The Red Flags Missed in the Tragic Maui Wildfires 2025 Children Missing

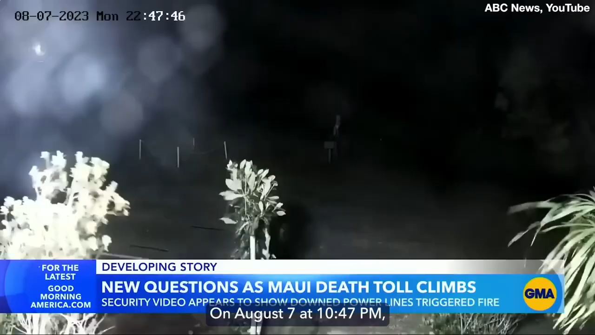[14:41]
On August 7th at 10:47 p.m., Senior Research Coordinator at the Maui Conservation Center, Jennifer Pribble, caught a flash on her surveillance footage coming from the forest.